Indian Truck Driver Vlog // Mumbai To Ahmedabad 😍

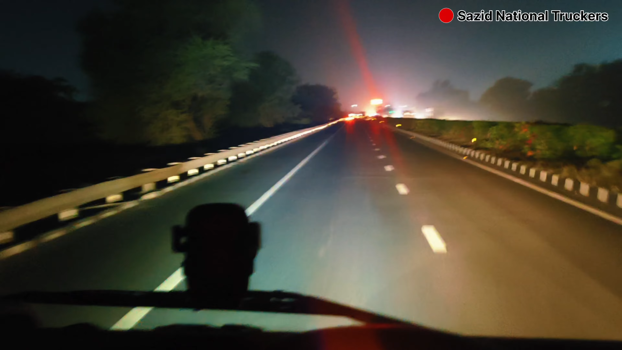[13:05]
ये बड़ौदा अहमदाबाद एक्सप्रेस वे कोई ना हरो आ जाओ इतलो अब ऐसे ही रोड है अहमदाबाद छोड़ेगा कोई रुकना की जगह ना कुछ ना है 100 किलोमीटर को ही 99 किलोमीटर को पूरा चल सही है दिन छिप को मगर को टाइम होगा कहीं रोक के नमाज वमाज पढ़ के चल पड़ो
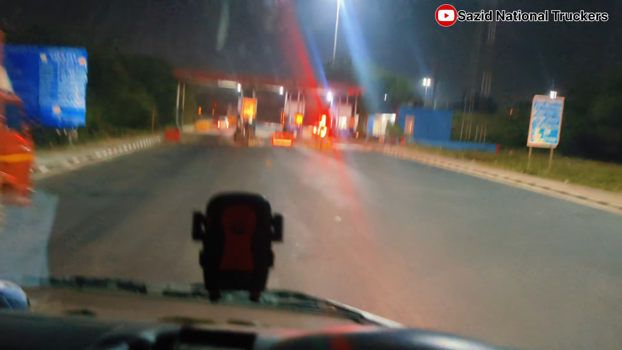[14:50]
सुबह ही चलो का कुछ ना पता आज टाइम में कोई कहाँ मूड में डोल रो
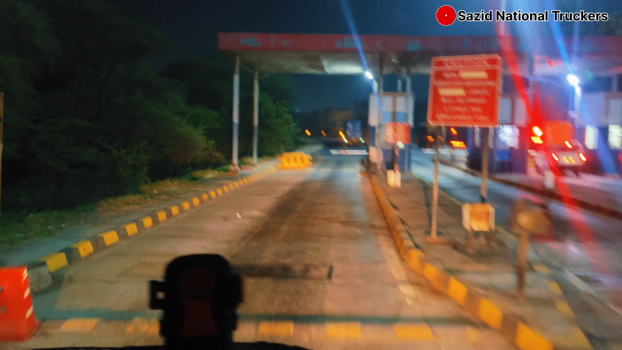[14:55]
टोल प्लाजा आ गए, भीम टोल प्लाजा 200 मीटर आ गए।